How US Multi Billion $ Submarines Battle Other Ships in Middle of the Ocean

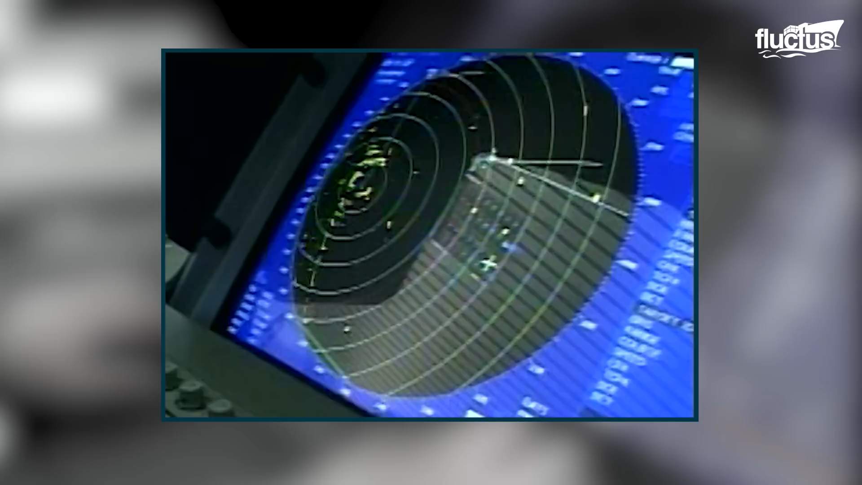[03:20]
Radars are able to detect another submarine's periscope through a careful surface search.